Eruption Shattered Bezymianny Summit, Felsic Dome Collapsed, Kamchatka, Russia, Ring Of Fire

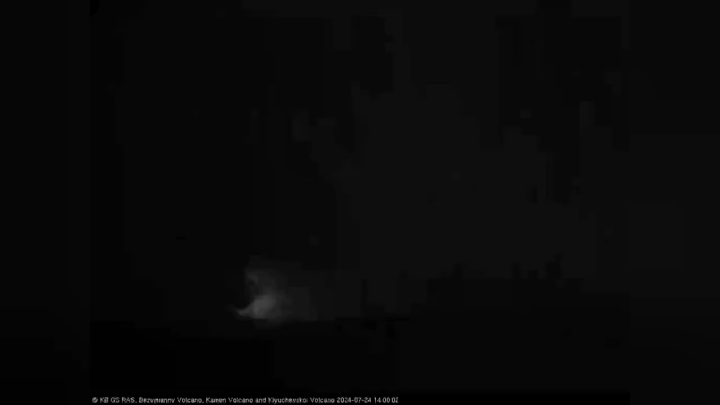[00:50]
Helen's 30 years later the top of the volcano in avalanche collapsed and then the volcano erupted
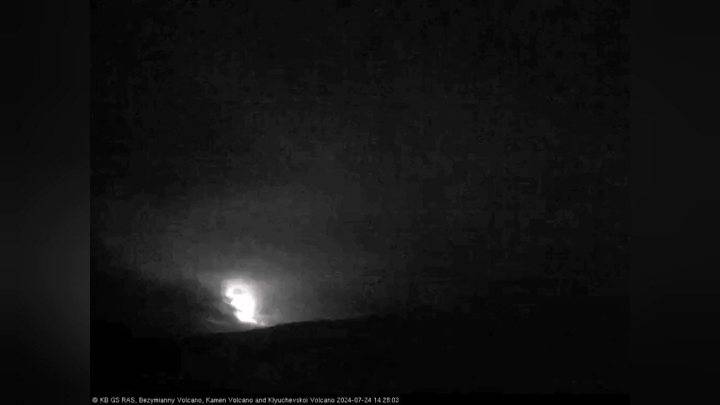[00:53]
we have now such an event happening this is just the down morning in the early morning hours and then the whole volcanic